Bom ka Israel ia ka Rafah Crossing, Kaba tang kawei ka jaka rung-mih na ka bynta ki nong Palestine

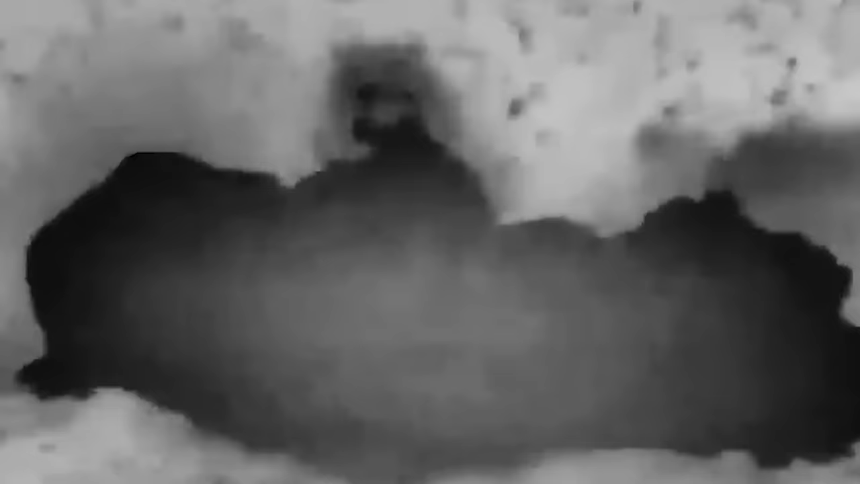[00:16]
Kamba bom ki warplane Israel ya ke Rafah crossing gate.